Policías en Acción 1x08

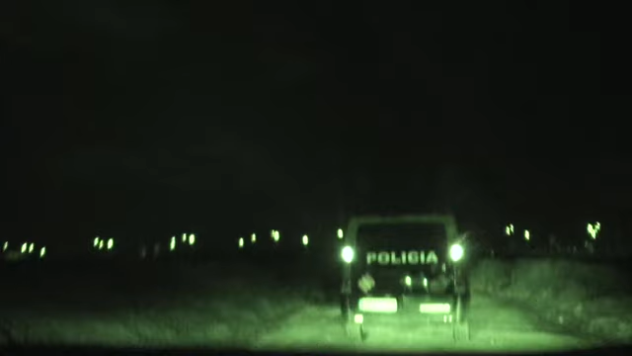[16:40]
A ver si podría ser Fogán. Ahí hay uno.
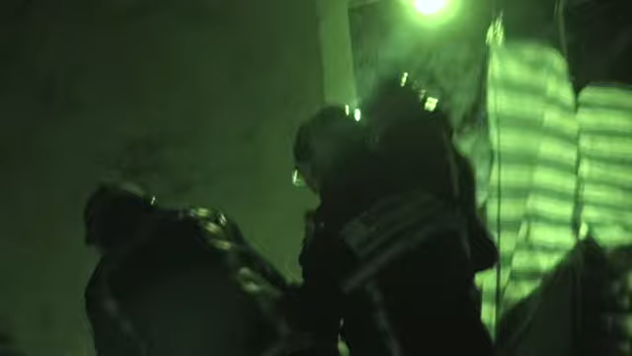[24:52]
Ah, vale, vale, vale. Bueno, la chica, como vemos, está perfectamente ya con la escalera de los bomberos.
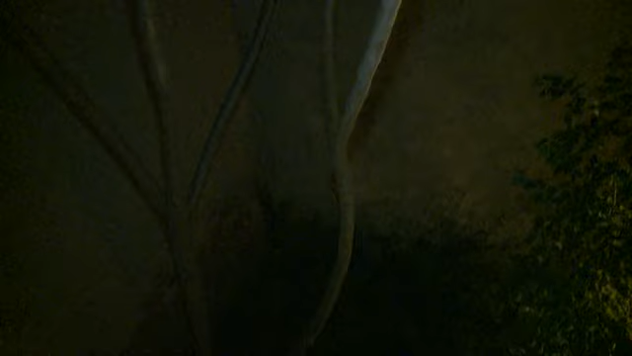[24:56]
La víctima. Pues van a proceder a evacuarla.
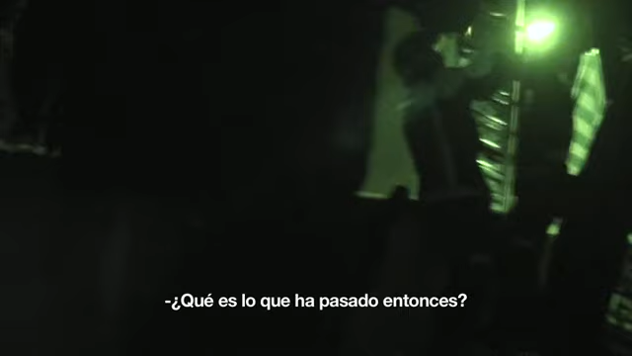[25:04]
¿Qué es lo que pasa entonces? Sí, la tiene secuestrada. ¿Sí? Lleva media hora en el edificio, parece ser, en su casa. Sí. Y que ella pues, ha discutido con su novio. Sí. Ha debido morder el labio o algo así.